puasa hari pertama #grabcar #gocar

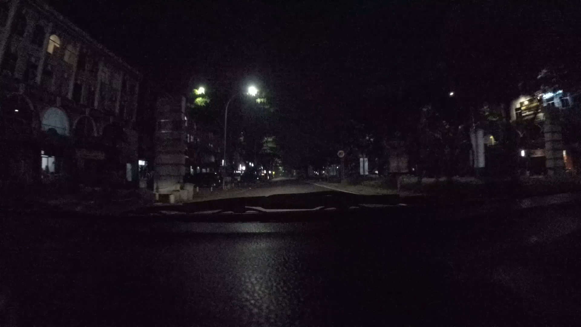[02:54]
Lumayan sih, agak jauh ya tadi ke Jalan Raya Kresek itu sekitar 2 kiloan, hampir 3 kilo tadi ya. Oke, kita langsung aja lah ya.
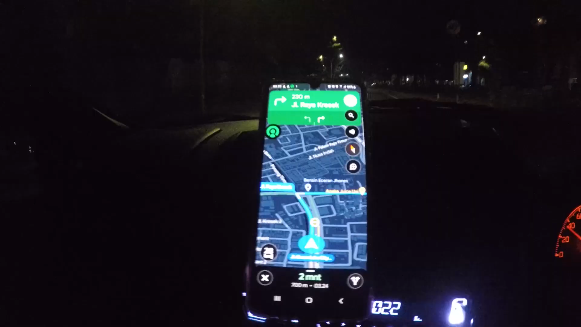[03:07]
Ini udah deket ya ke tujuan jemputnya.
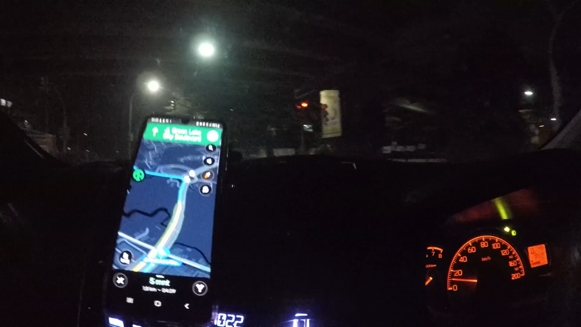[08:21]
Lagi ditutup, banyak yang ditutup kalau jam segini. Kan
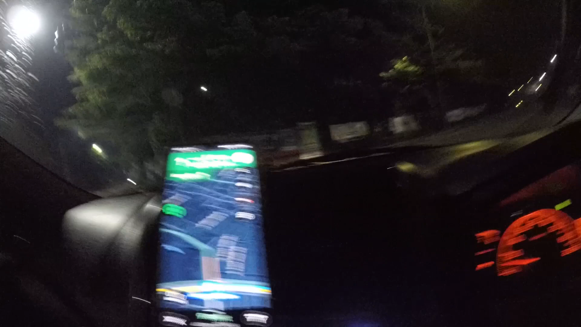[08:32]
jam pagi-pagi subuh-subuh gini harus hati-hati juga karena orang pada sibuk mau aktivitas, jadi pada buru-buru terus jalanan masih gelap.
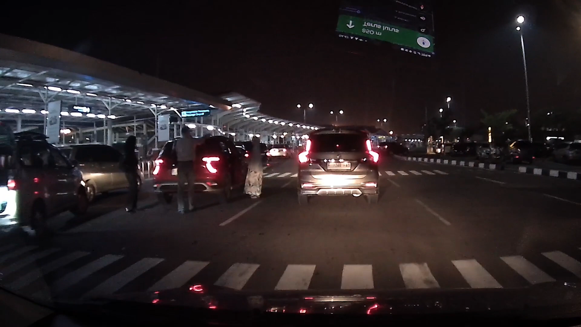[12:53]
Terminal 1 di mana, Dek? Sini ya? Iya, Terminal 1 sini.
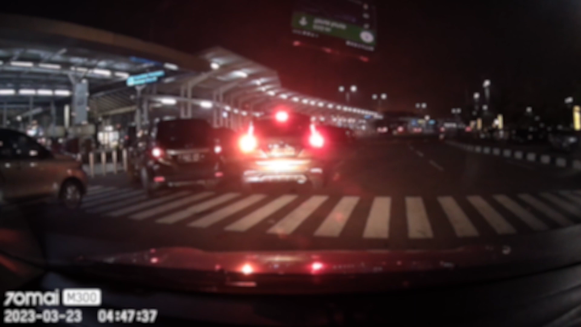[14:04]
Agak depan penuh. Penuh orang tuh lagi ramai kan? Dek, di Terminal 1 di mana, Dek? Sini ya? Iya, Terminal 1 sini. Super Airjet di dalam sini.